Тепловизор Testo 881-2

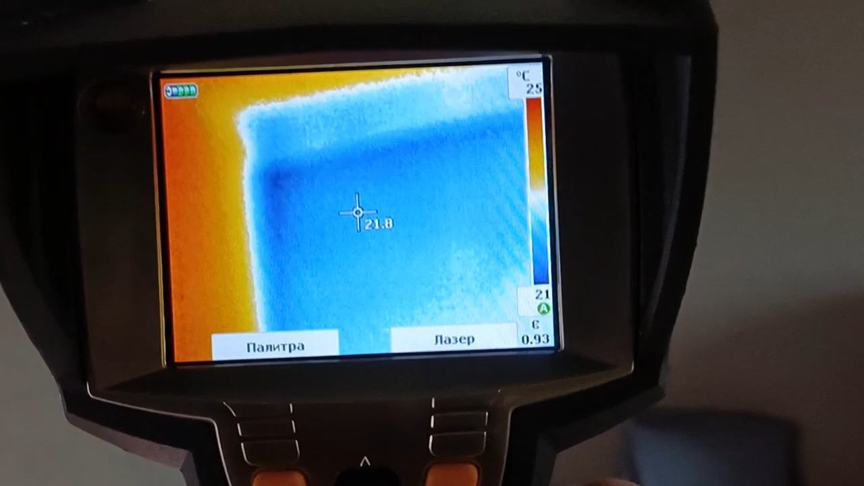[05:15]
On screen: scale top 25°C, scale bottom 21°C
стену это внешняя стена комнаты одной из комнат
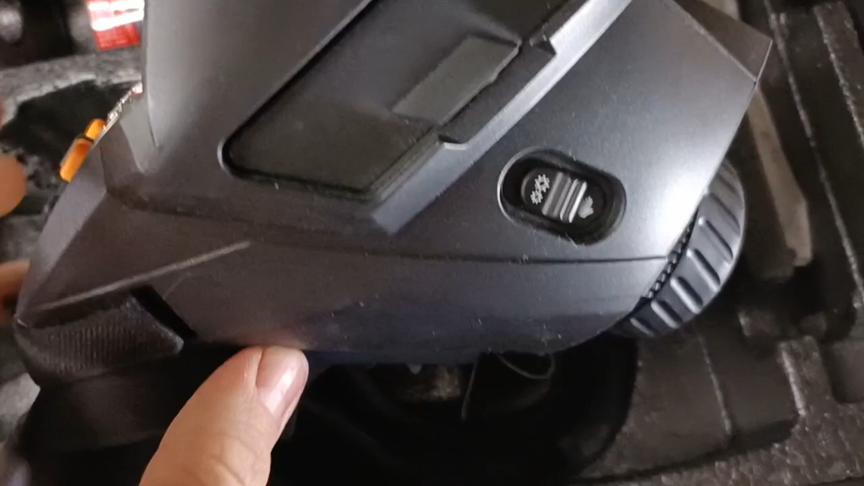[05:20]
сейчас переключился для удобной фокусировки
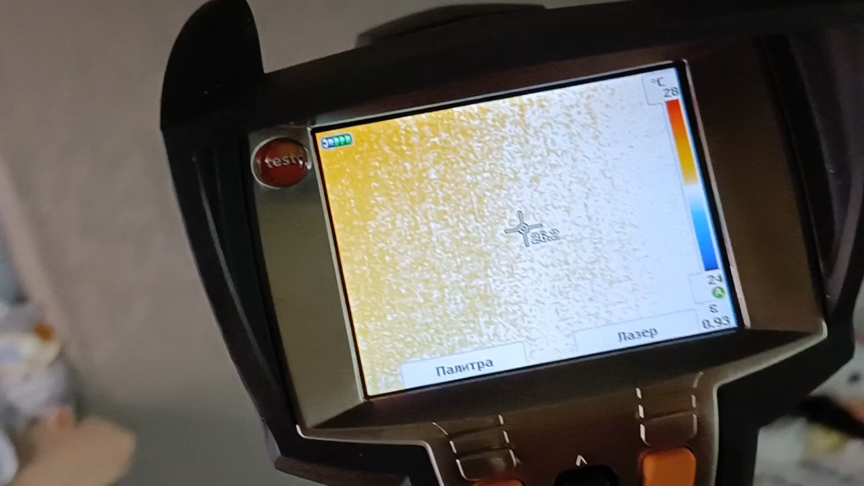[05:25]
On screen: scale top 28°C, scale bottom 24°C
чтоб одной рукой здесь можно менять
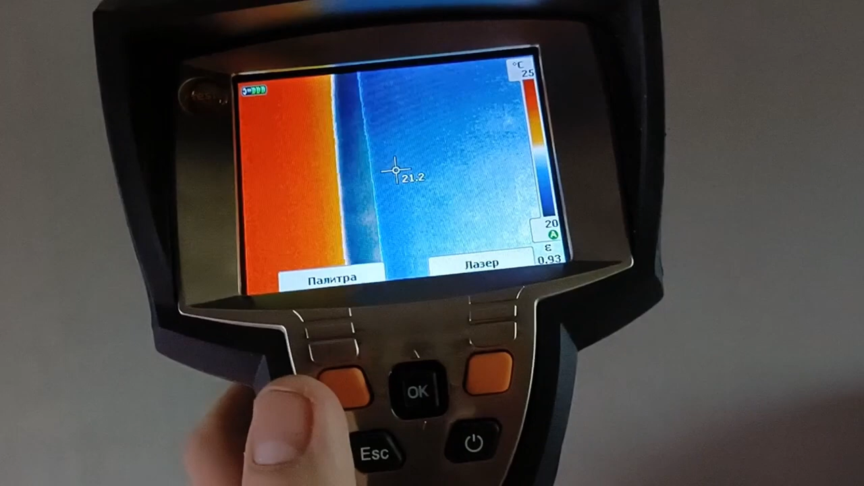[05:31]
On screen: scale top 25°C, scale bottom 20°C
различные палитры и подбирать палитру
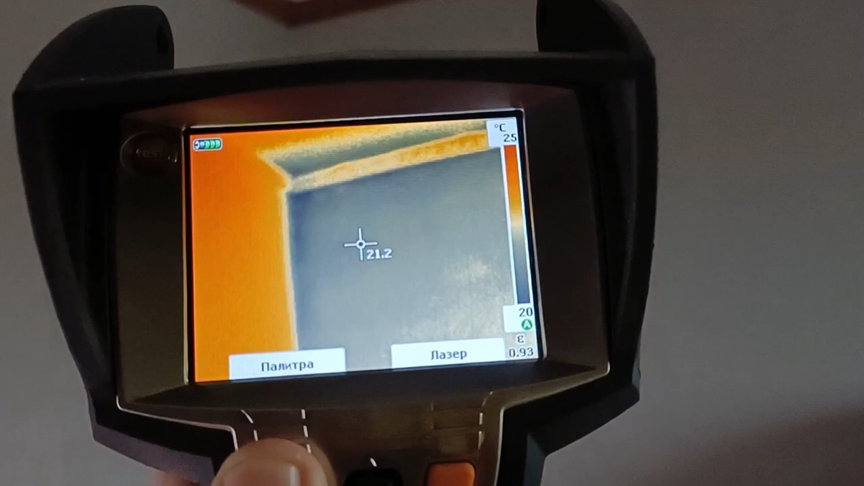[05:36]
On screen: scale top 25°C, scale bottom 20°C
под условия съемки то есть какие-то удобно для внешних осмотров
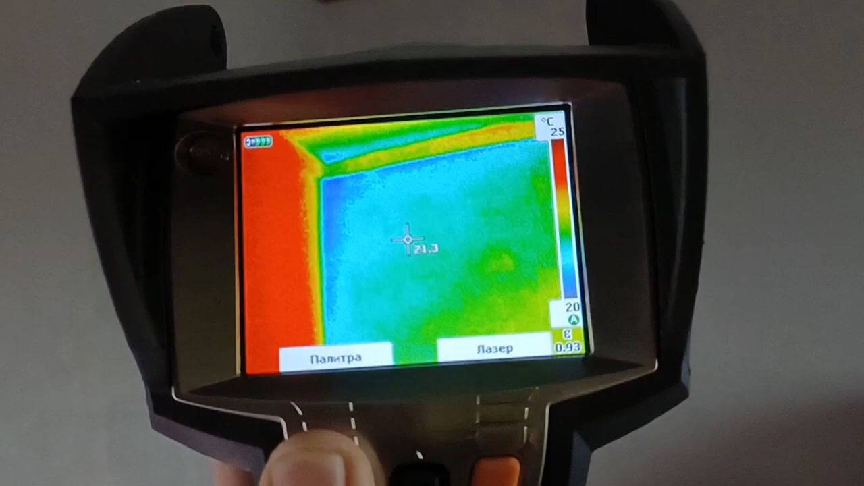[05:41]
On screen: scale top 25°C, scale bottom 20°C
домов какие-то удобно для таких вот внутренних осмотров помещения но это сейчас
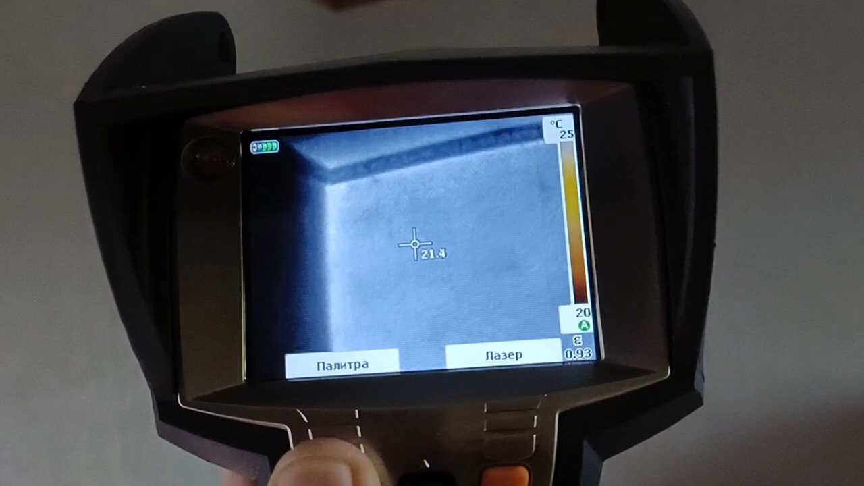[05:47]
On screen: scale top 25°C
неважно в какой палитре производится осмотр потом в программ обеспечении вы можете выбрать
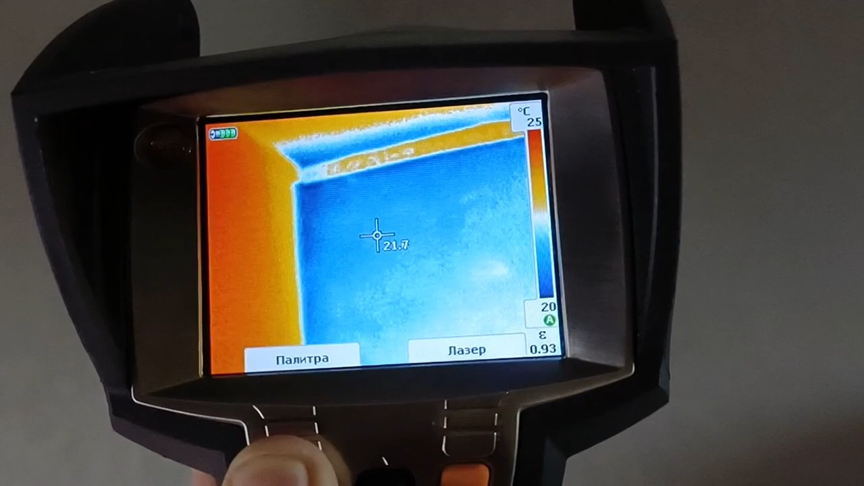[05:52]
On screen: scale top 25°C, scale bottom 20°C
также любую палитру там настроек
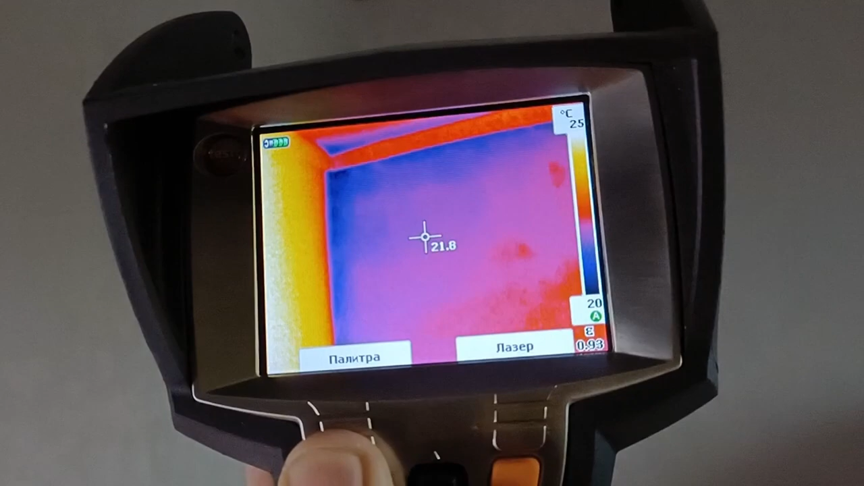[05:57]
On screen: spot 21.8°C, scale top 25°C, scale bottom 20°C
очень много на самом деле сейчас вот здесь например видно
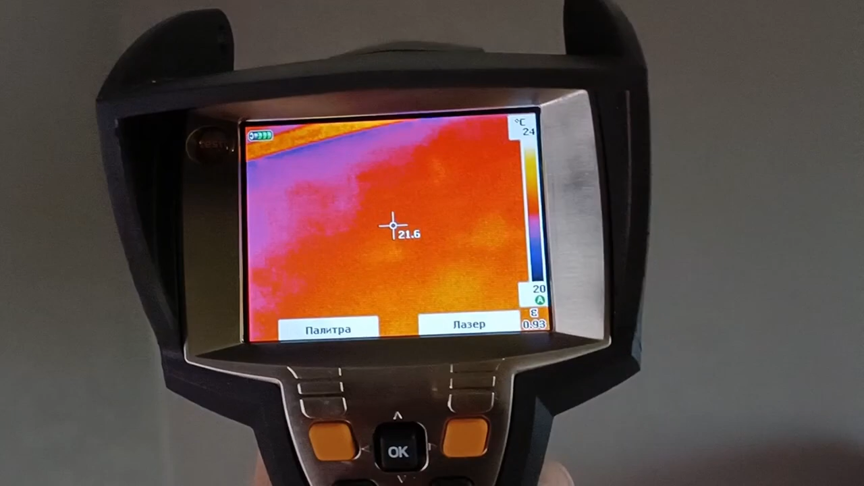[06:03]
On screen: spot 21.6°C, scale top 24°C, scale bottom 20°C
пожалуйста это трубы батареи отопления видно что одна холоднее другой теплей
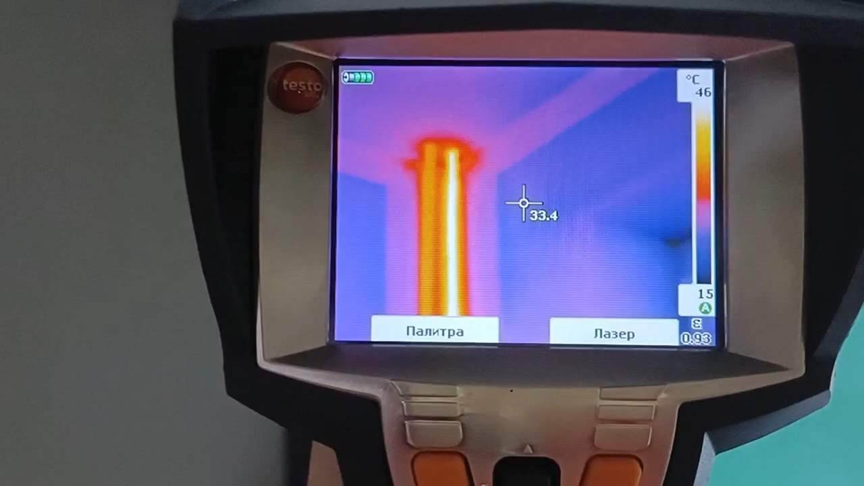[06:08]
On screen: spot 33.4°C, scale top 46°C, scale bottom 15°C
температура там
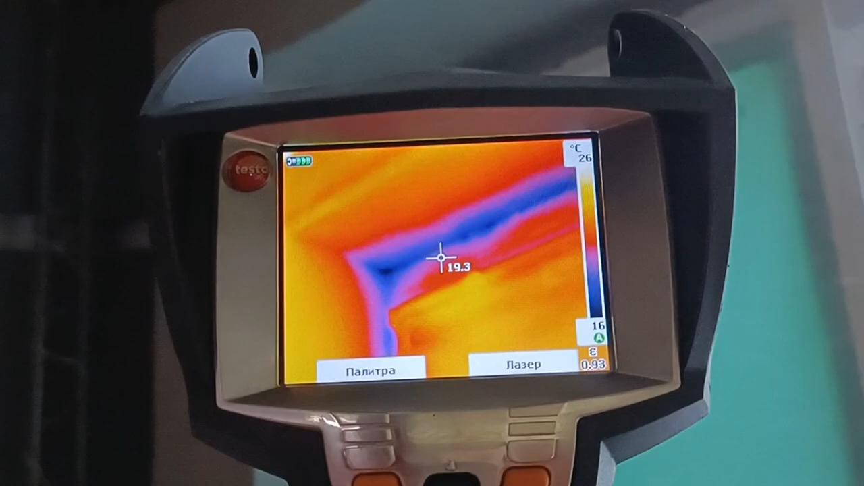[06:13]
On screen: scale top 26°C, scale bottom 16°C
окна дырявые все там инфильтрация есть воздуха
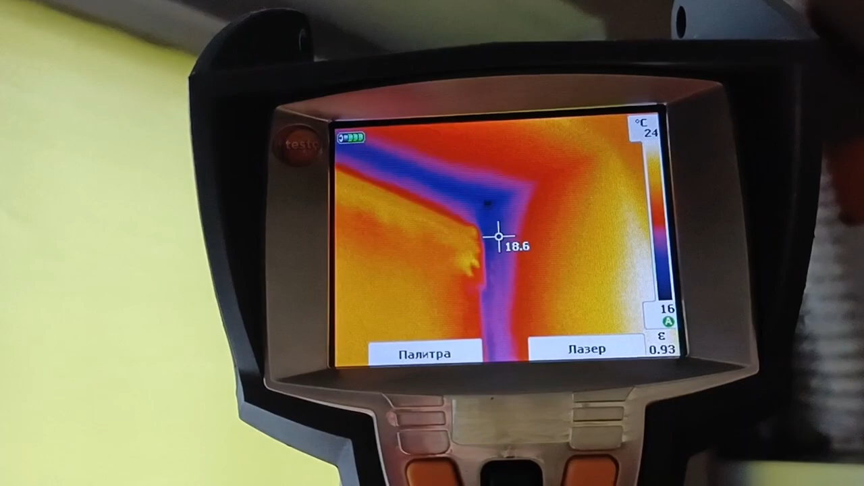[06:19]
On screen: scale top 24°C, scale bottom 16°C
и охлажденной поверхности на самом деле та температура кота которая отображает сейчас
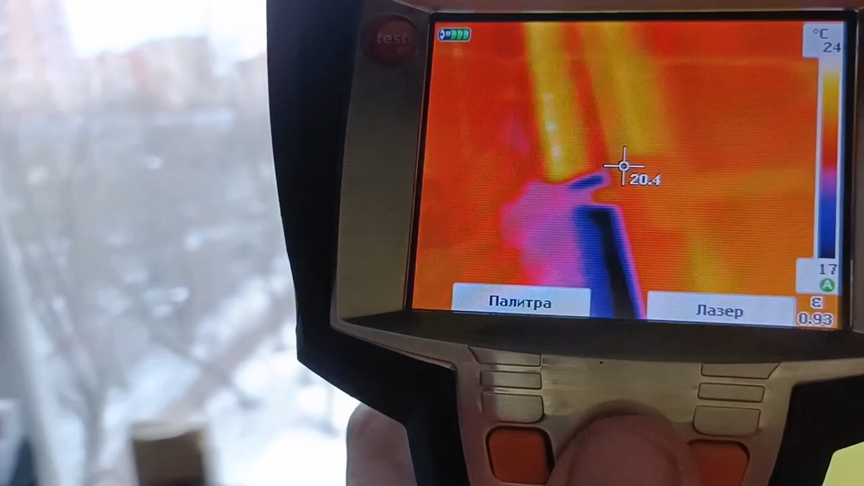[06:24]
On screen: scale top 24°C, scale bottom 17°C
вот в центре она она условно потому что вообще под каждое условие съемки нужно правильно выставлять
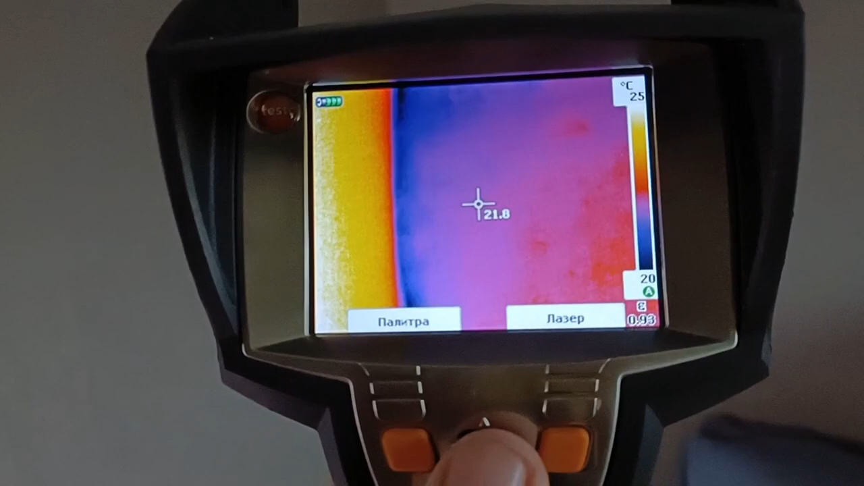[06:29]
On screen: scale top 25°C, scale bottom 20°C
коэффициент отражения излучения настройках есть возможность
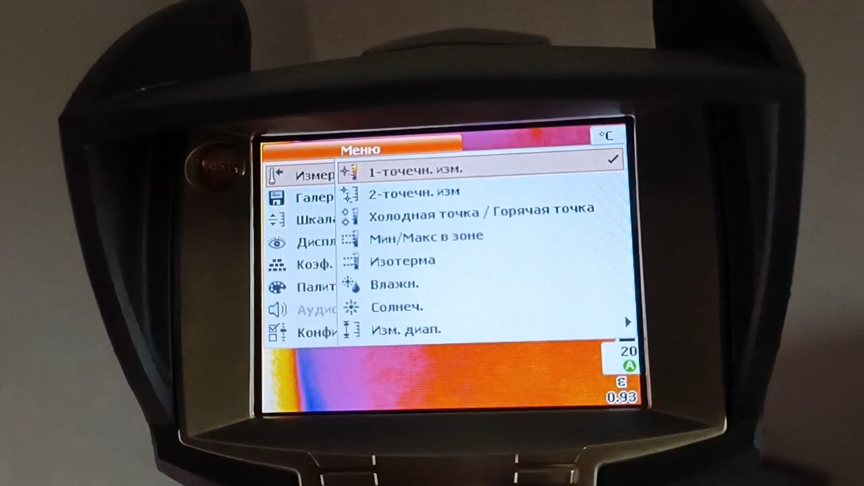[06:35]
выбрать например вот такой вот режим двухточечный это позволяет сравнить два
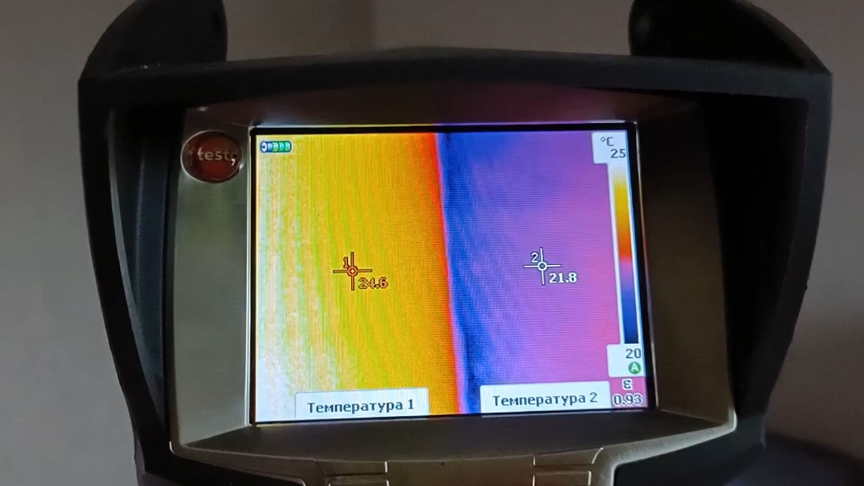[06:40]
On screen: scale top 25°C, scale bottom 20°C
объекта сравнить разницу по температуре вот например слева видеть 25 градусов стена
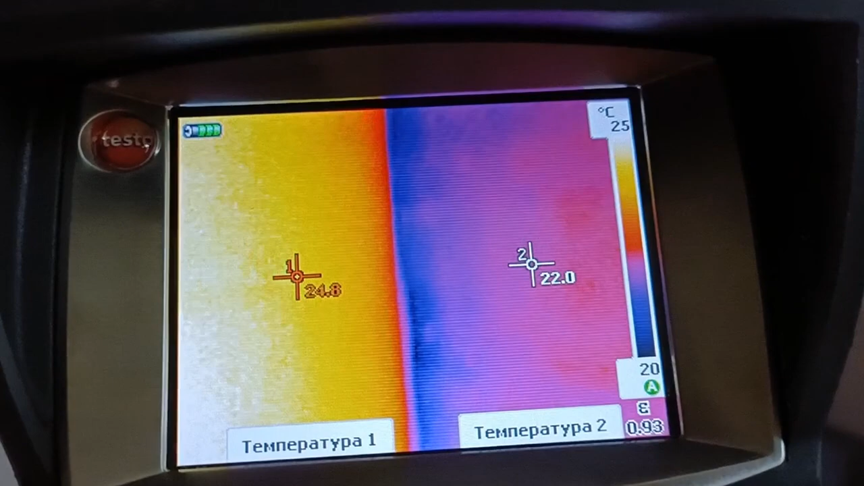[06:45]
On screen: scale top 25°C, scale bottom 20°C
справа 22 более холодные